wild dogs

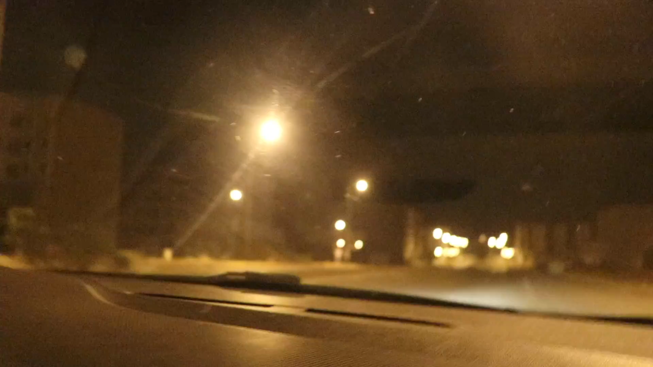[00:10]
This is the dogs, do your window up. Don't know if you're my window, look they're getting ready to chase you already. Do it up, do it up! Fuck off, Rash. I can't film it, film it!
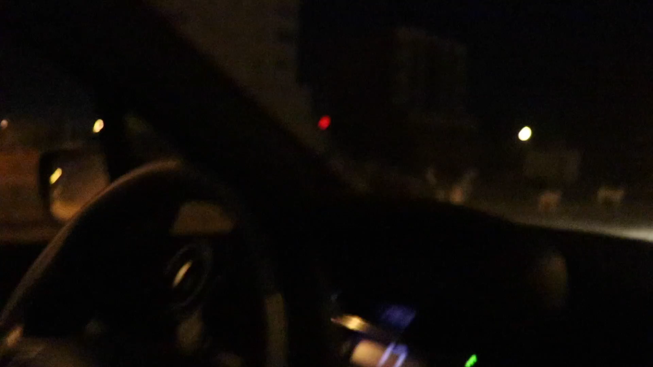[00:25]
Leave my fucking window alone. Do your window up. Shit. Do your window up.